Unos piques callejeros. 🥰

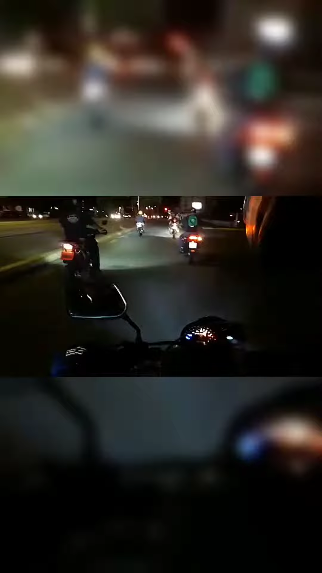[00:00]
ah como tienen un cuarto de milla aquí fue un cuarto de milla aquí fue un cuarto de milla aquí ante el elevado para el semáforo el gobernador nosotras no